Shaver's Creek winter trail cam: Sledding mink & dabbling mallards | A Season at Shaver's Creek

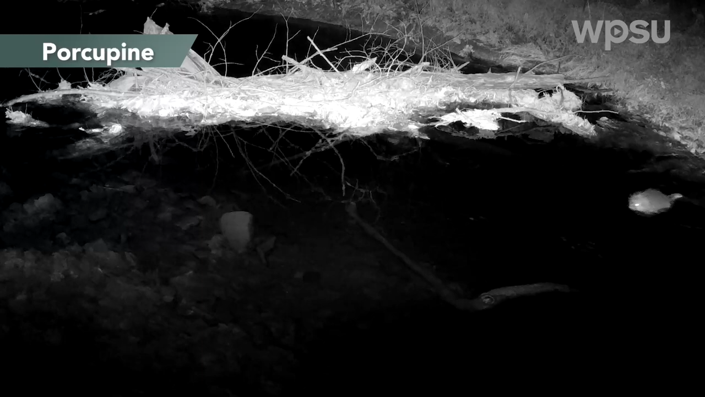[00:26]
This was a pretty unusual sighting of a porcupine swimming across Shaver's Creek.